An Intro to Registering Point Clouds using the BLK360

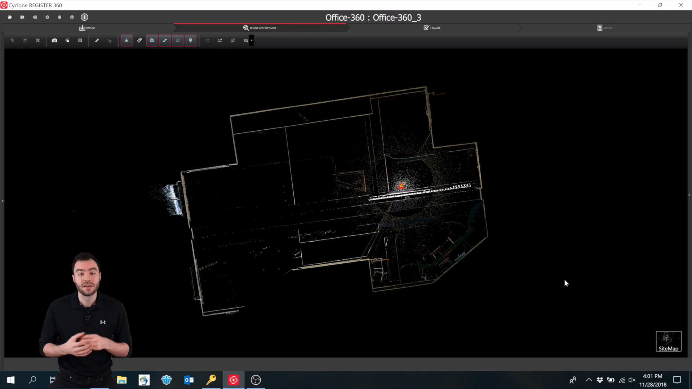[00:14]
If we take a look at a single scan from this position, you can see the scanner captured everything that it could see.
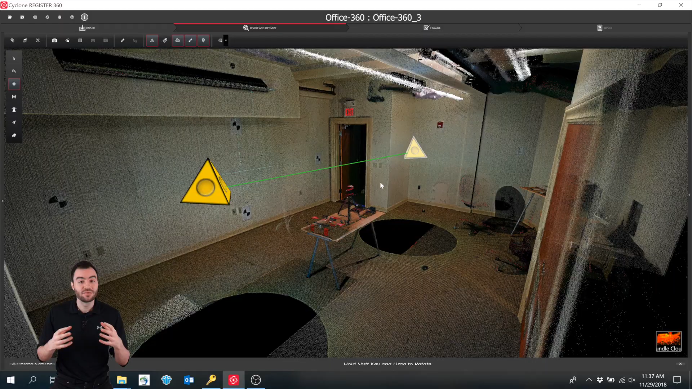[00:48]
Then, you can register these two point clouds together to create a single cloud with no missing data.
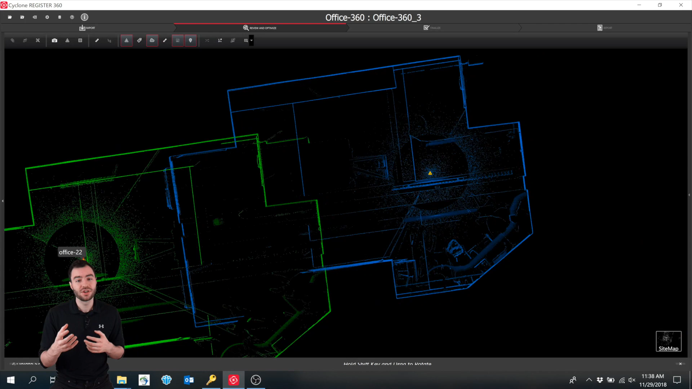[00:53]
Software like ReCap or Cyclone can register these point clouds together, and they do this by finding the overlapping data and matching it up in three dimensions.
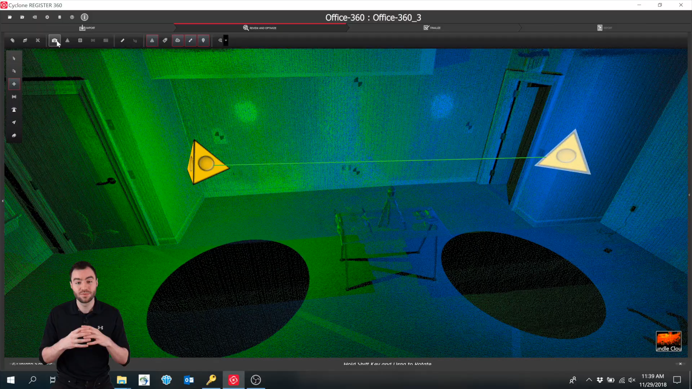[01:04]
It then merges the two clouds into one to create a single cloud that would be impossible to capture with just a single scan. So let's say you want to scan every room in a floor of a building. You're going to need to take at least one scan in each room and register them all together.
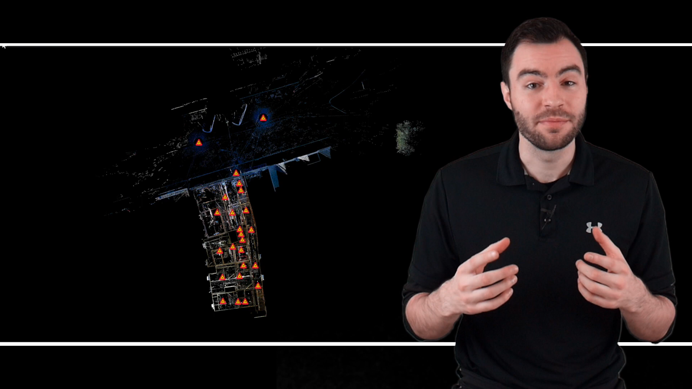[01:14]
Here's a planned view of two different scans. One is in the room, and one is out in the hallway.
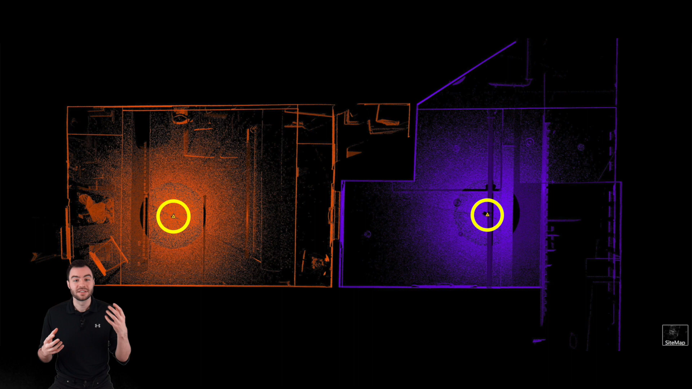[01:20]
And I know technically these two scans are very close together, but you can see there is not much overlapping data. The scan in the room didn't get much data out in the hallway, and vice versa.
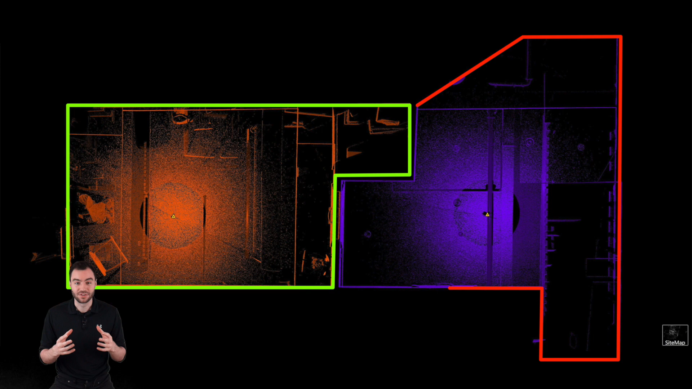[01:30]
And this overlapping data is what the software needs to very accurately put these scans together. Now let's say we take another scan in the doorway.
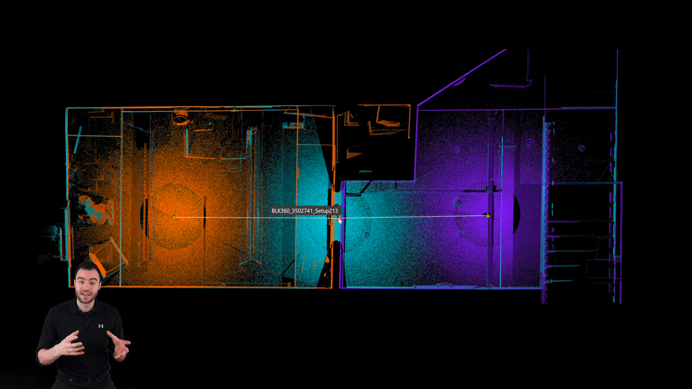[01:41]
This scan gets a good amount of data in the room, and it gets a good amount of data in the hallway. So now we can take this scan in the room and register it to the scan in the doorway. Then we can take the scan in the doorway and register it to the scan in the hallway.
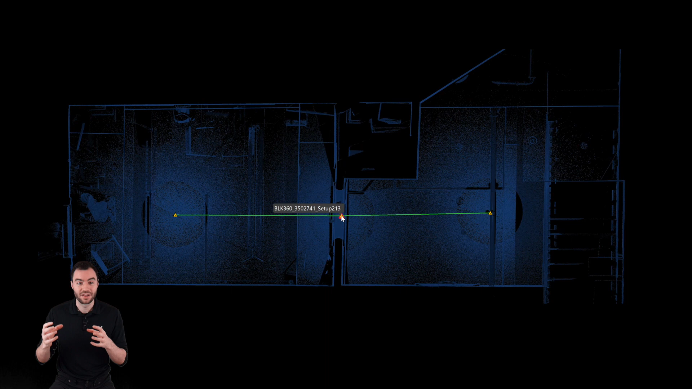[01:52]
Now all of these scans are locked together, and we have a single point cloud connecting the room to the hallway.
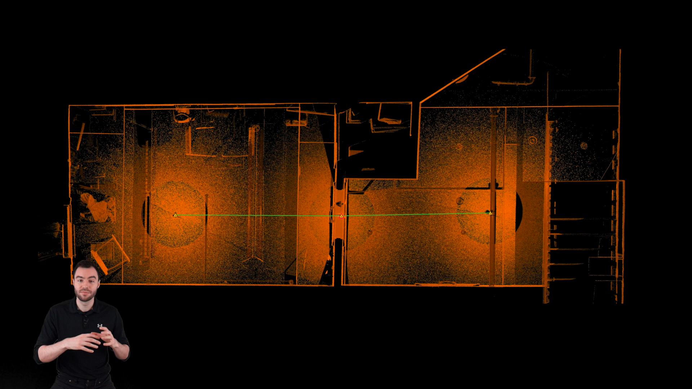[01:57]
And then you can just continue this process by bringing in more and more scans and registering them together.
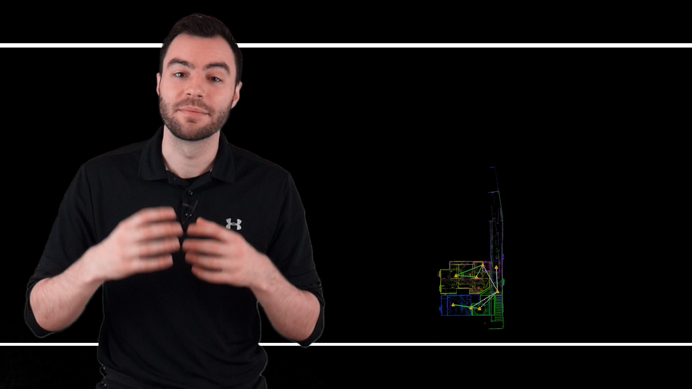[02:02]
And you can do this for as long as the software and the computer that you're using can handle all this additional data.
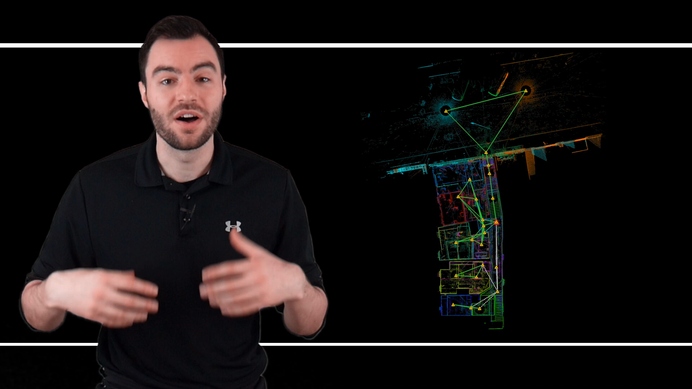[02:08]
I've seen some really massive projects with well over a thousand scans all registered together into a single cloud.